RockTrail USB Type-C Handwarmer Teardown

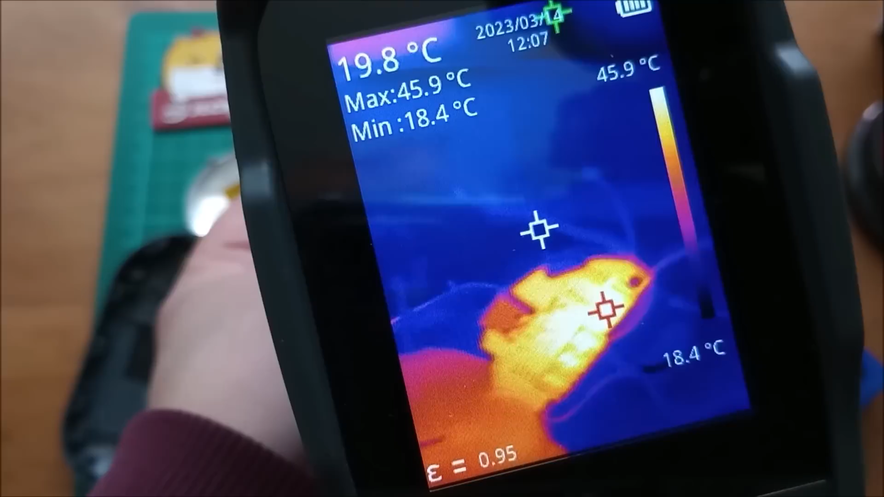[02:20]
On screen: spot 19.8°C, max 45.9°C, min 18.4°C, scale top 45.9°C, scale bottom 18.4°C
It does actually look like the hottest part, I'm shouting a bit because I'm using internal mics, the hottest part of this might be the inductor.
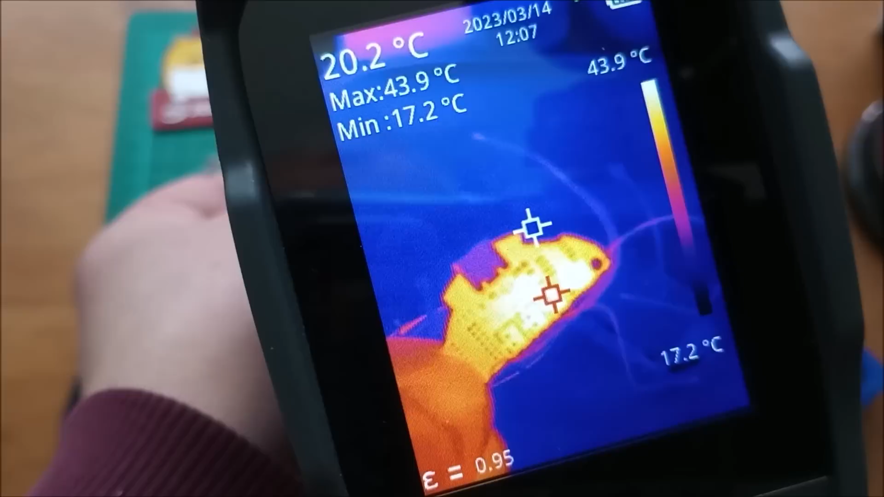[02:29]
On screen: spot 20.2°C, max 43.9°C, min 17.2°C, scale top 43.9°C, scale bottom 17.2°C
And certainly the smell is a bit like hot enameled copper wire.
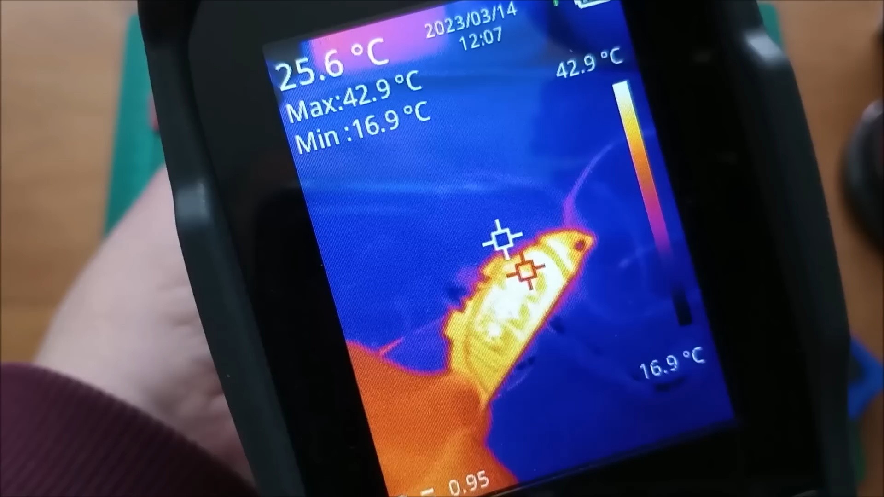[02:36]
On screen: spot 25.6°C, max 42.9°C, min 16.9°C, scale top 42.9°C, scale bottom 16.9°C
It's hard to pinpoint it exactly
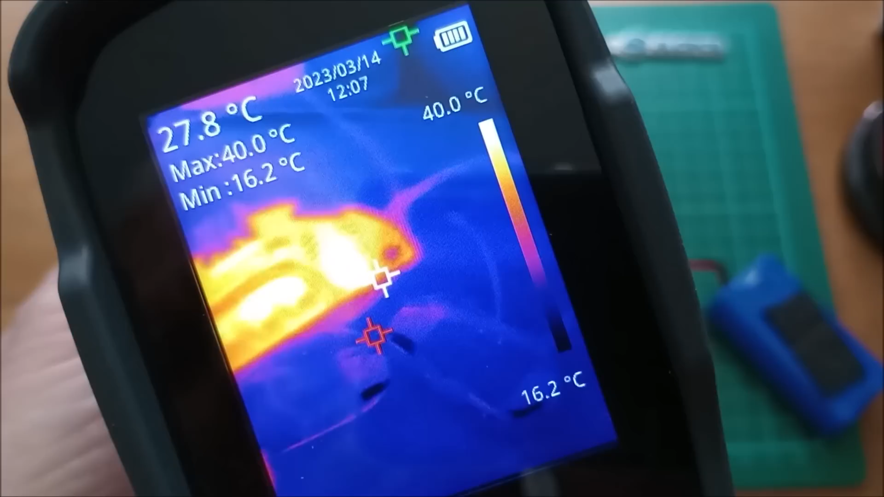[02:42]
On screen: spot 27.8°C, max 40.0°C, min 16.2°C, scale top 40.0°C, scale bottom 16.2°C
because the trouble is I'm getting out of focus on the thermal imaging camera.
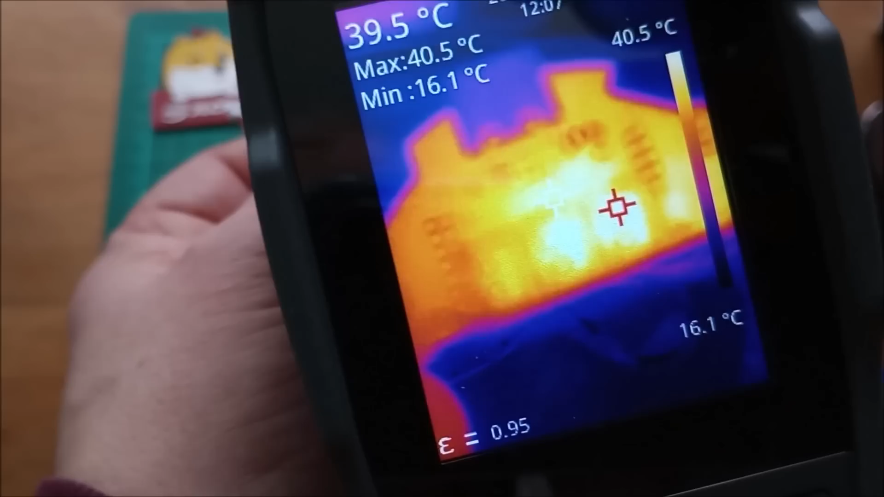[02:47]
On screen: spot 39.5°C, max 40.5°C, min 16.1°C, scale top 40.5°C, scale bottom 16.1°C
There is heat in the centre of the board as well.
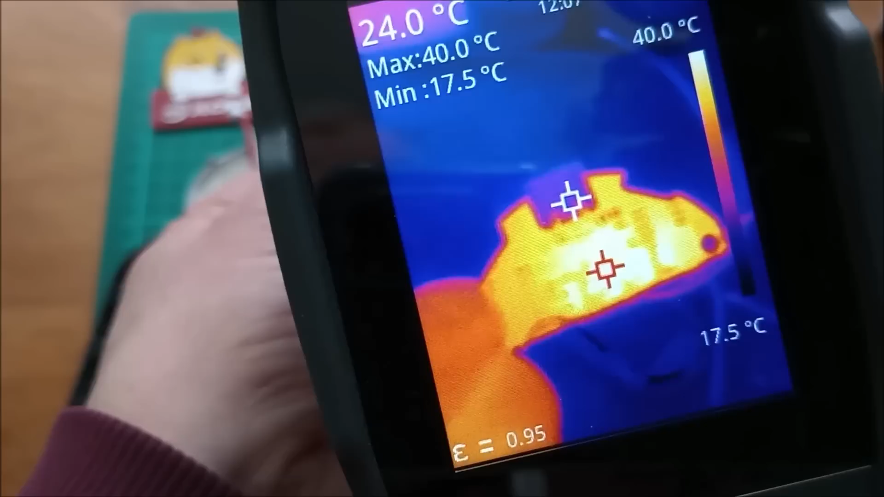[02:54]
On screen: spot 24.0°C, max 40.0°C, min 17.5°C, scale top 40.0°C, scale bottom 17.5°C
Ah, which would be the MOSFET, the A2 SHB MOSFET.